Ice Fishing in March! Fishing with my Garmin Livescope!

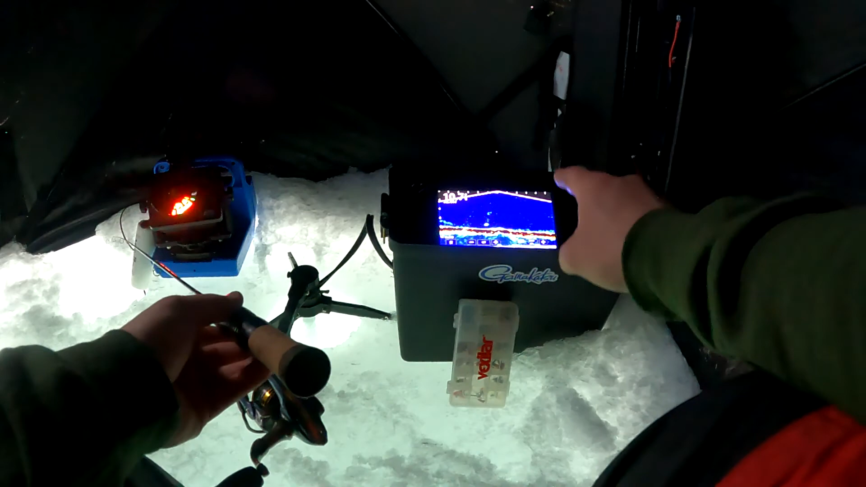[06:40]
And I can actually see the LiveScope over here. So, I kind of have two electronics going. And if that's cheating, maybe. I don't know.
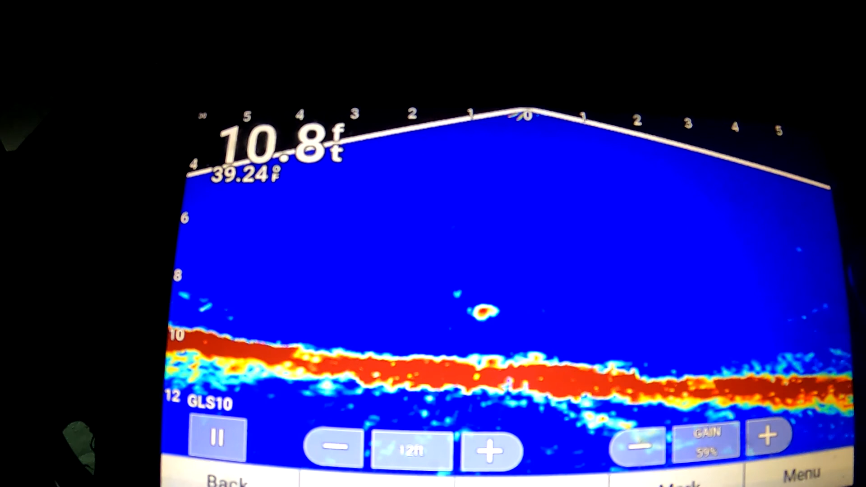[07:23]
On screen: depth 10.8 ft, water 39.24°F
And then I do have a dead stick as well with just a minnow. But these fish, what they've been doing is they've just been cruising,
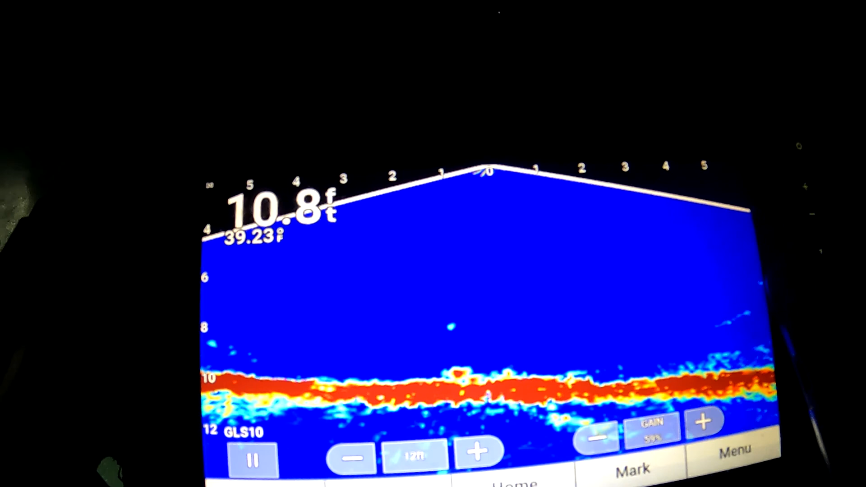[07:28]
you know, just along the bottom. And they stop for a little second and look at me.